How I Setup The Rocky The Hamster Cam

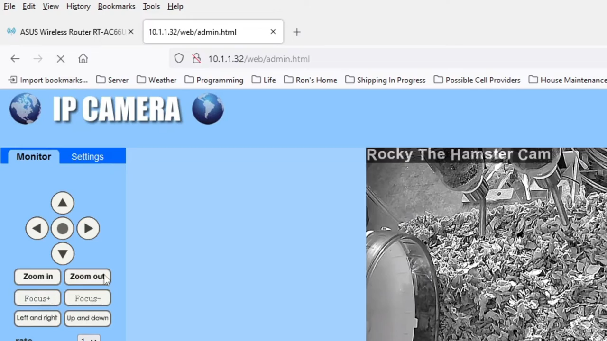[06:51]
This is the tilt pan zoom and this is where an IP camera differs from a camera that is controlled by an app.
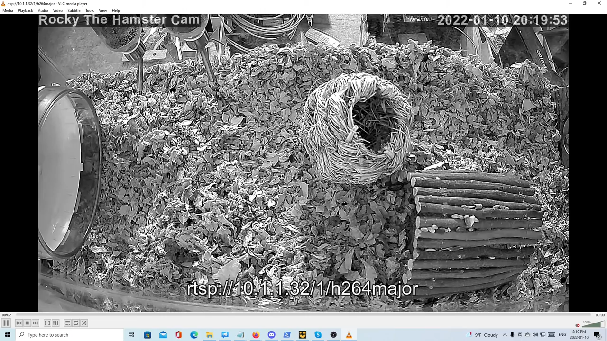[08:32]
and then what I did or what I do when recording is do the minimal interference so that the margins are as big as possible and this lets me you know record the footage right here or I can use it with the streaming software that I use. Now I know this is going to get a little bit complicated for some people but I would like to show you the last step and it's actually how I'm making this portion of the video.